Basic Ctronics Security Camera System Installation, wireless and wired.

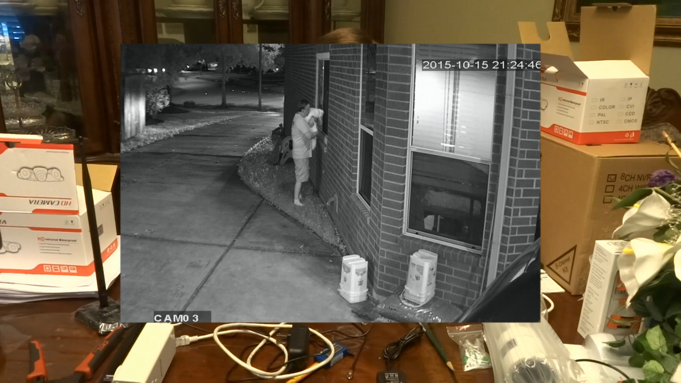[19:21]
and then it's more of a black and white photograph, but it's really bright. It looks like daytime to me on these cameras. So that's the reason for the LEDs, is so that they can see at night. These power supply cords aren't very long.
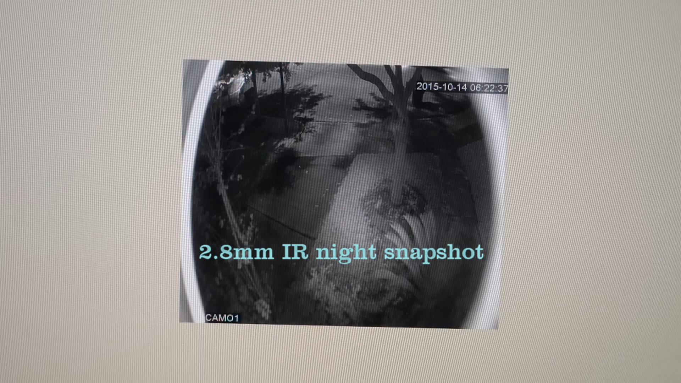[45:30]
There it is in infrared. Pretty much has the same field of view. Looks a little weird with the circles around it.
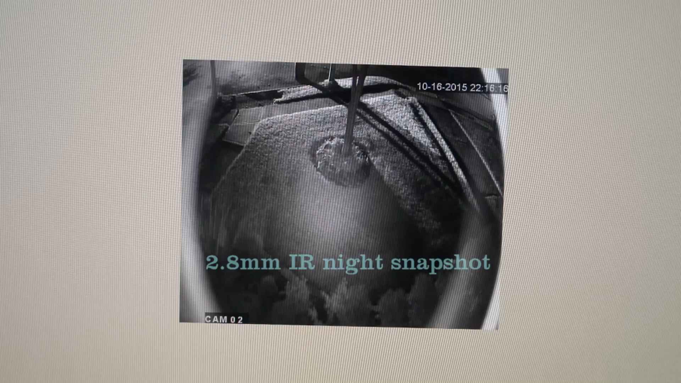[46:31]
and it was activated by a car. You can see the headlights of the car shine on the front of the yard.
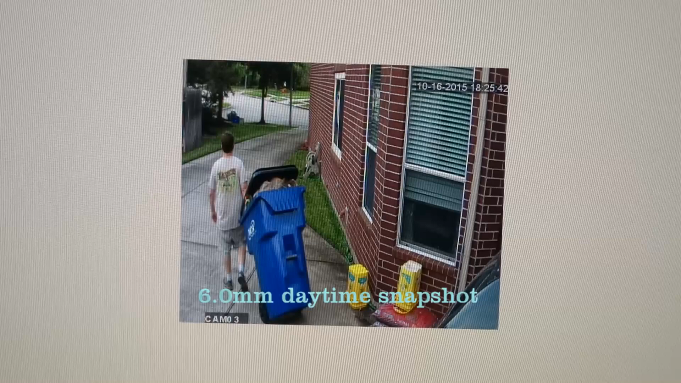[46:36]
And then there's camera 3, zone 3. I'm carrying out the trash during the daytime. Looks pretty much the same at night.
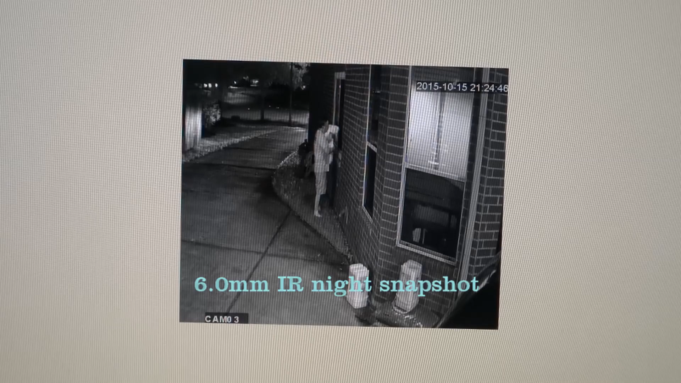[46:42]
Very nice bright IR view. Looks almost like daytime.
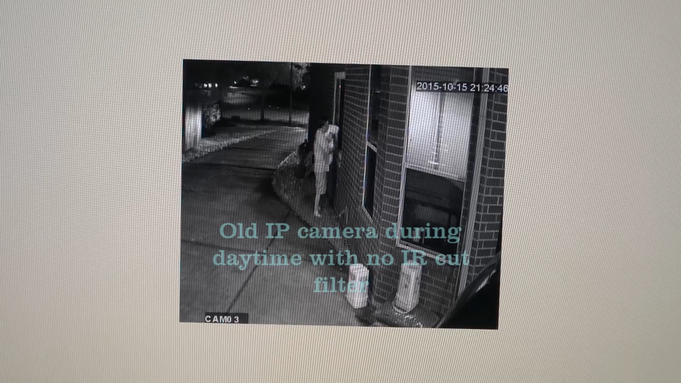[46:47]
Here's a picture of my old Foscam. This is what I upgraded from.